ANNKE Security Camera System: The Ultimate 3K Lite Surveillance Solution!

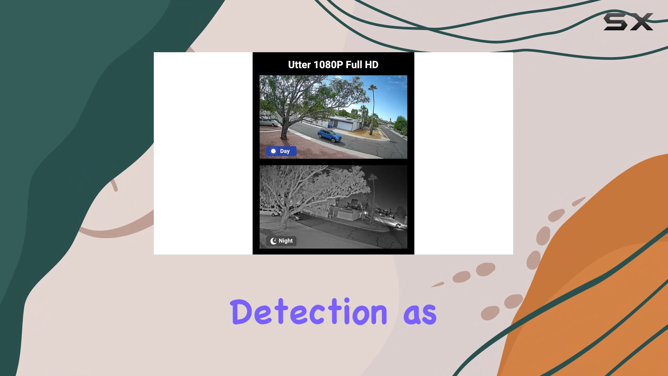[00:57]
With improved human and vehicle detection, as well as line crossing and region entrance detections, you can trust that alerts will be accurate and reliable.